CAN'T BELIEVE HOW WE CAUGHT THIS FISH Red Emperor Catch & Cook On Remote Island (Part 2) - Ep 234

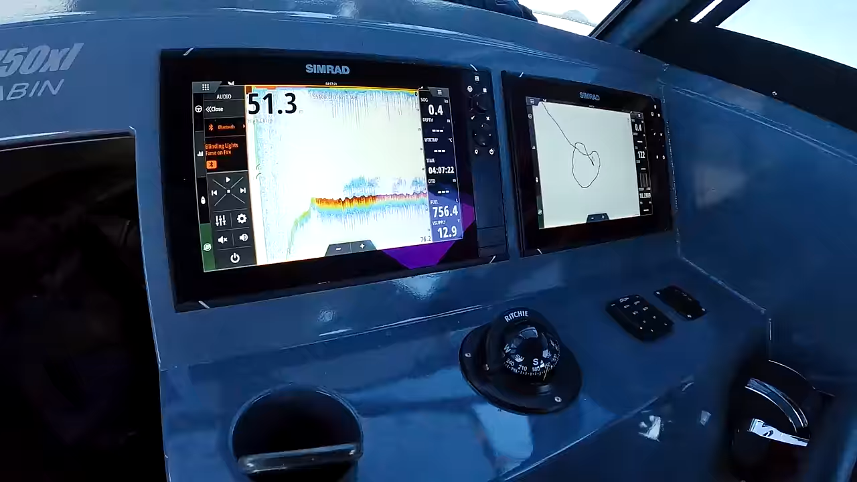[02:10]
Found a little bit of fluff in 51 meters. Boys are dropping the jigs down.